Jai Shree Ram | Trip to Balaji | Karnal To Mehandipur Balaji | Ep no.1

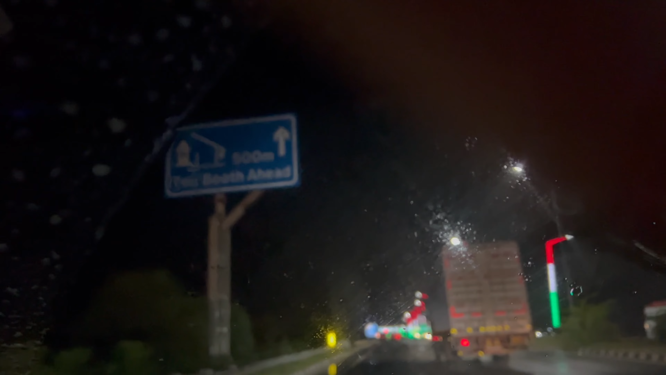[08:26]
तो अब हमारे सफ़र का तीसरा टोल आ चुका है जो है KMP, जिससे हम वेस्टर्न एक्सप्रेस हाईवे पे चढ़ेंगे।
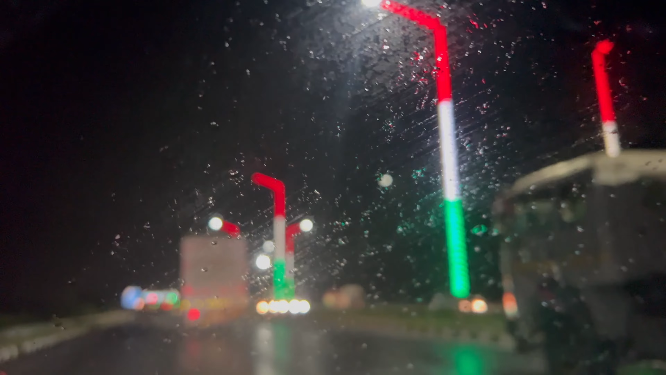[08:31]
और यहाँ की खूबसूरती बहुत अच्छी लग रही है लाइटों से, क्योंकि 8, 9, 10 को
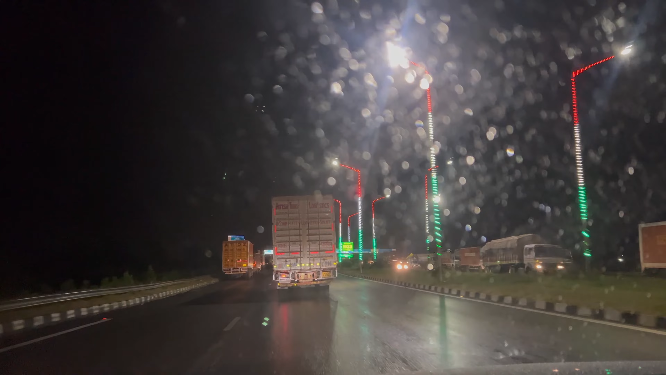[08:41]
जो दिल्ली में G20 होने जा रहा है उसकी खूबसूरती से पूरे दिल्ली को चमका दिया है। तो चलिए हम अपने टोल की ओर बढ़ते हैं।
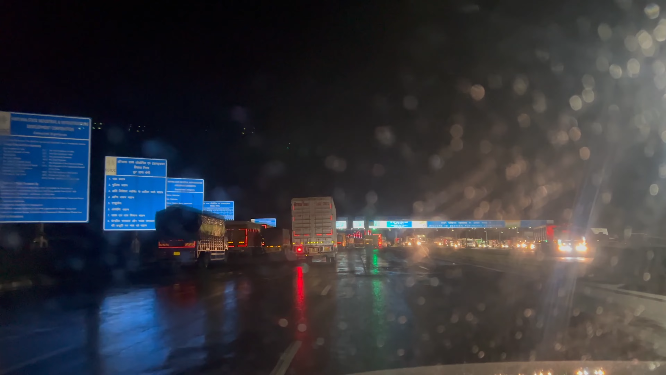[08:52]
रात के समय यहाँ पे सिर्फ ट्रक ही होते, ऑलमोस्ट गाड़ी ना के बराबर ही दिखती है। और टोल पे बहुत भीड़ है इस टाइम पे।
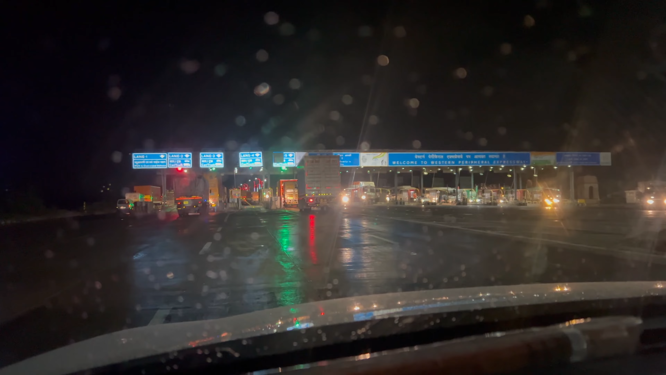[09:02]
तो हम जल्दी जल्दी टोल को क्रॉस करके अपने सफ़र को जल्दी से पूरा करते हैं।